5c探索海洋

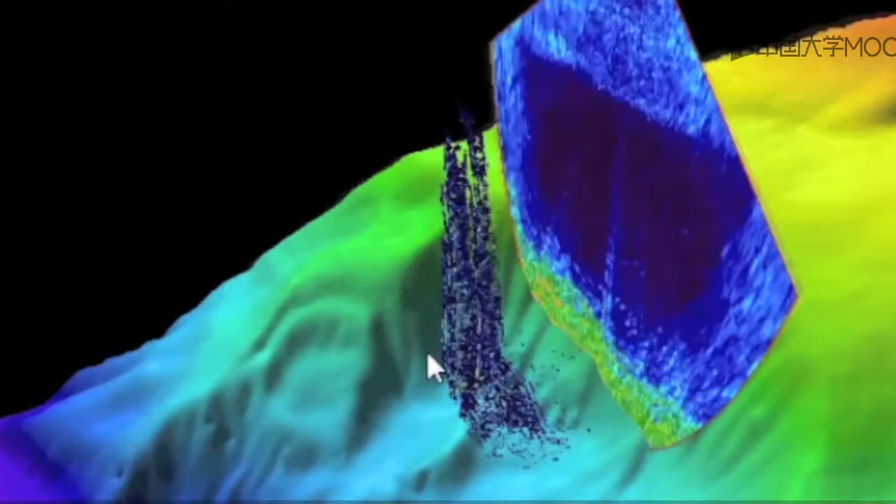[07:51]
发挥了非常重要的作用比如说海底地形探索方面最常见的技术包括声纳